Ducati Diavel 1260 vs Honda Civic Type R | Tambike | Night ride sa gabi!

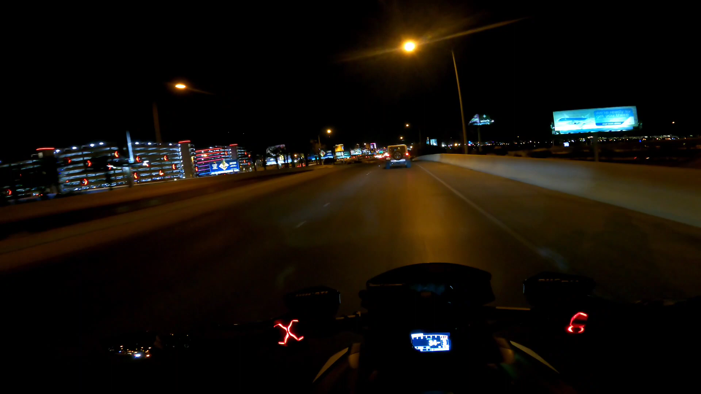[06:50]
Okay. So ngayon, mamaya mag-ride niya kami dun sa ano. Kung napanood nyo yung isang vlog natin na nag-ride sa Las Vegas trip ng umaga, kasama ang kamote riders. Ngayon, mag-ride na naman kami sa Las Vegas trip kasama ulit ng kamote, mga kamote riders ng Las Vegas. Gabi naman. So makita nyo naman ngayon yung mga ilaw ng strip, yung mga building doon, which is maganda naman talaga sa gabi.
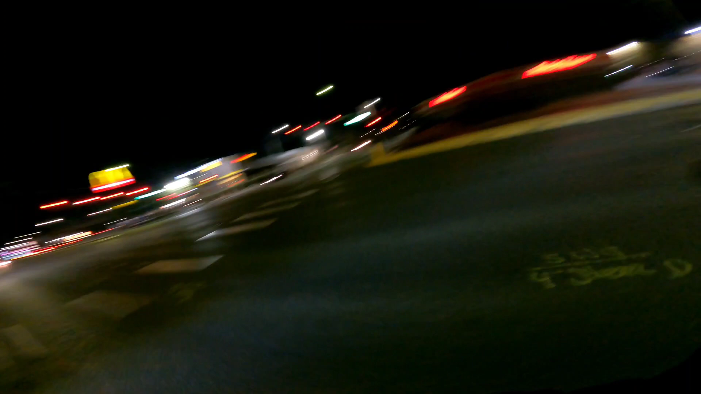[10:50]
So, yep, kita-kita tayo sa Las Vegas Strip. Mas maganda pag may ilaw.
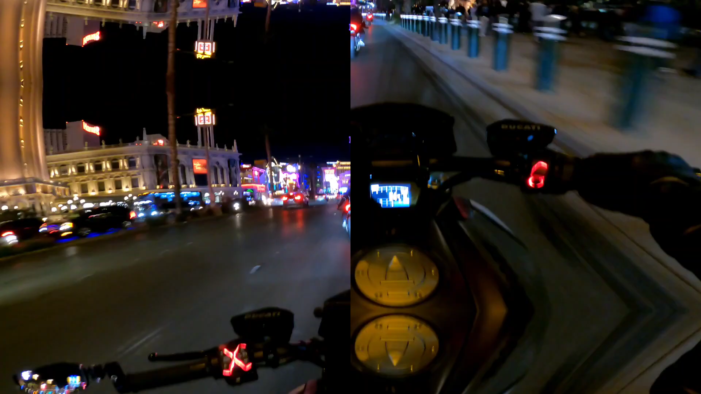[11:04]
So, ito. Ayan, Friday ngayon. Friday night. Ayan, medyo madumadami na yung tao kasi
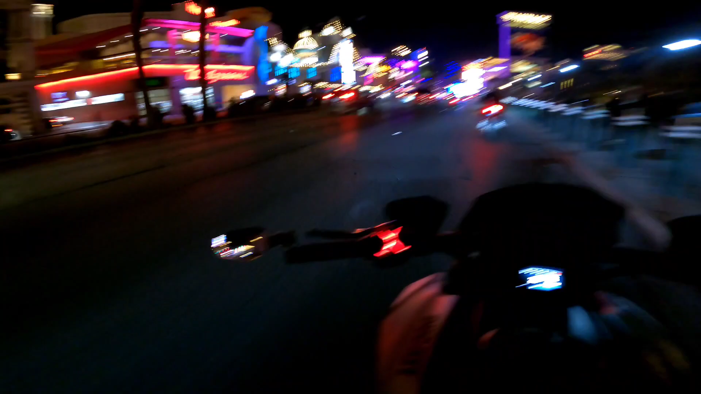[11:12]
Super Bowl sa Super Bowl weekend, this weekend. So, yep, daming tao. Nabubulabog na naman tayo dito sa strip. So, ayan ang itsura ng Las Vegas Strip pagkagabi, pagka nakabukas yung mga ilaw. Maliwanag ang buhay.
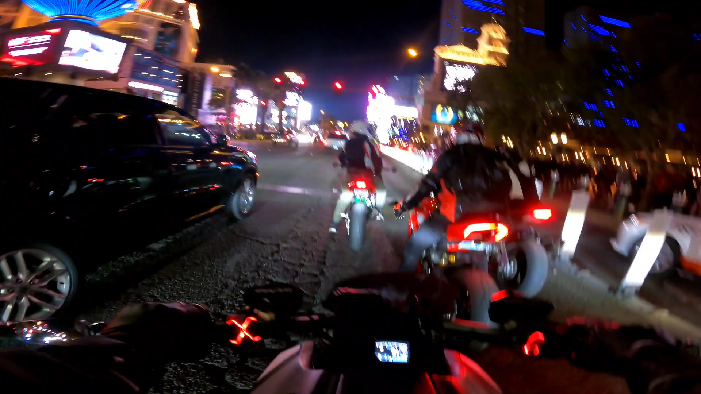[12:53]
Marami, lakas daw talaga, iba daw eh. Kasi diba, kay supercharger eh. So, malakas talaga yun. So, pero, yep. Tama lang tayo dito. Ayan, Bellagio. Oh, Paris.